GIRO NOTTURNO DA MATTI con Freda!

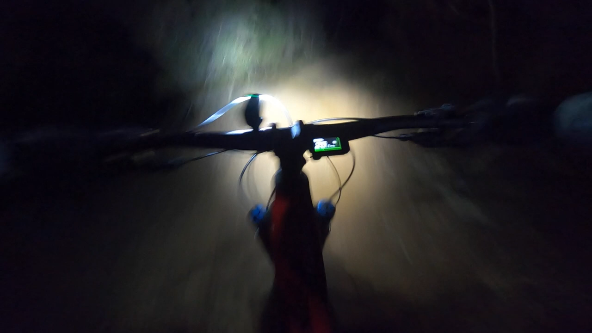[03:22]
Ragazzi, questa è la legnaia, pietre a gogo, ma di notte si vede benissimo con queste luci.